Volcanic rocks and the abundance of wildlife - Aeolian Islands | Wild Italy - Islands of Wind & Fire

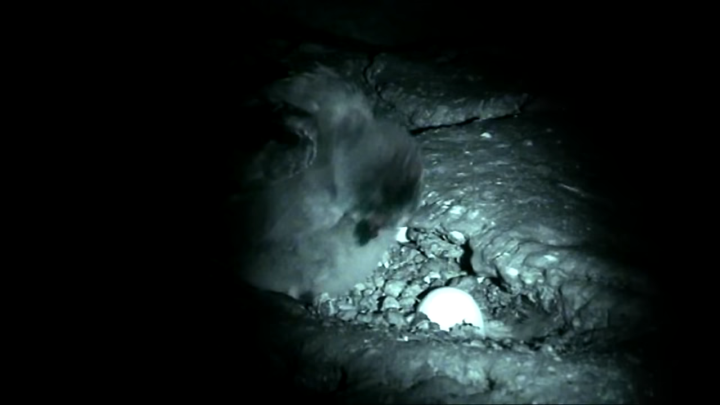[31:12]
Here, shot with an infrared camera, is the delicate phase of finding the beak.